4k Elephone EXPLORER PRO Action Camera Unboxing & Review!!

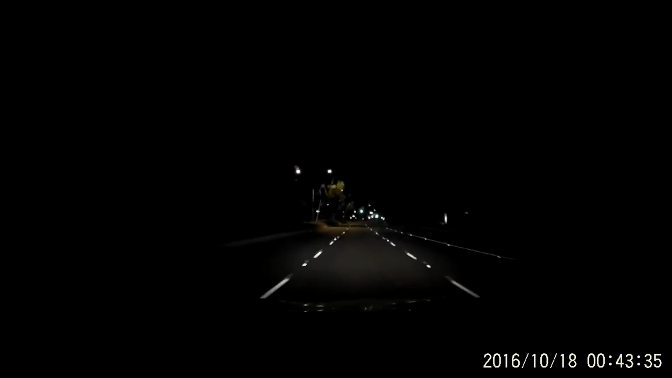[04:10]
But we're going to be testing out the nighttime shot from inside the car. Driving down a dark street just with the street lights on to the left. Just to kind of test the different low light capabilities. Back power. Again, the camera is outside of the case and has been during the whole entire testing time. And my finger is on it like a vlogging camera. My middle finger is on the right hand side. My thumb is on the bottom left. Hopefully I'm not blocking any microphone imports or whatnot. But we're also going to be testing the audio quality of this compared to other cameras.